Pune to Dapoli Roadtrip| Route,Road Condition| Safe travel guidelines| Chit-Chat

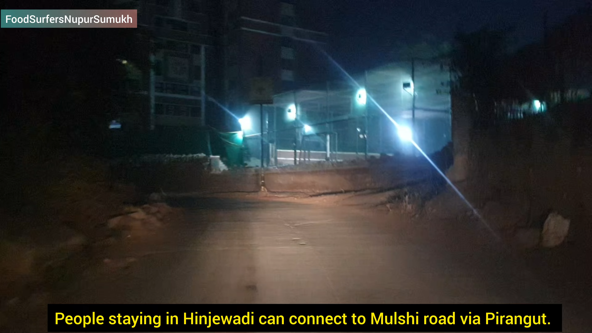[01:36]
कडून पिरंगुट मारगे मुलशिला जोईन हूशकता गुगल मैप्स
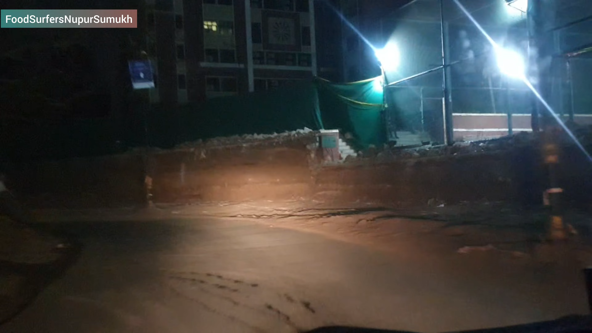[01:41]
वरून हां रस्ता मेल है बगा है एक रायन इंटरनाशनल स्कूल चीजी गल्ली